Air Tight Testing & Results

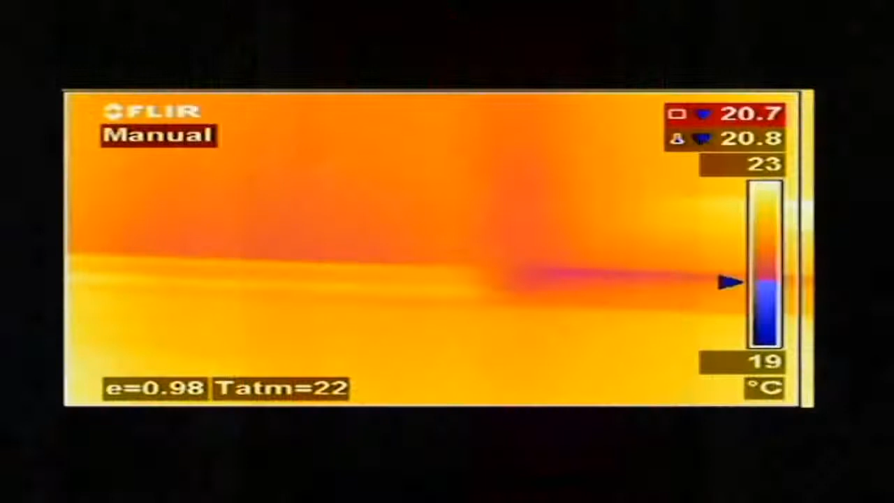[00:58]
On screen: scale top 23°C, scale bottom 19°C
When we use a thermal camera, we're going to be able to see all the different leaks, all the different voids and deficiencies that still might be in our wall.
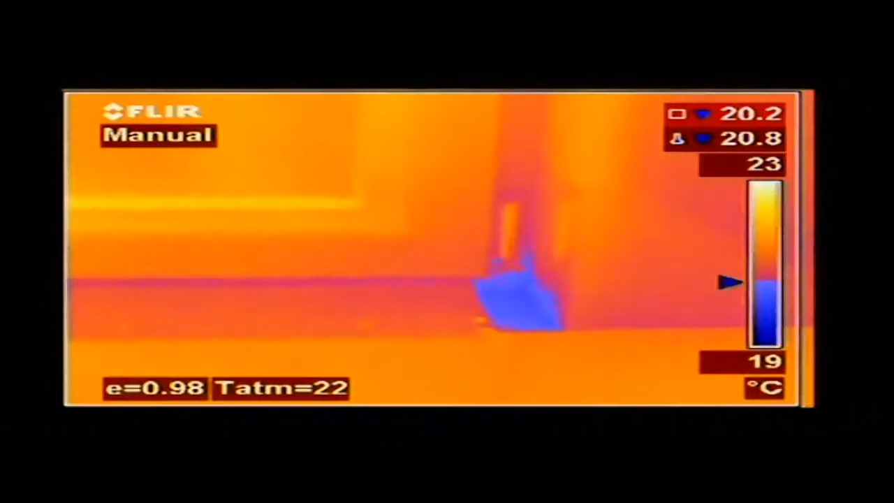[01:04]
On screen: scale top 23°C, scale bottom 19°C
And in walking around and doing that, we can make a list of all the things we still need to fix, go back and do it and then do a final test again afterwards.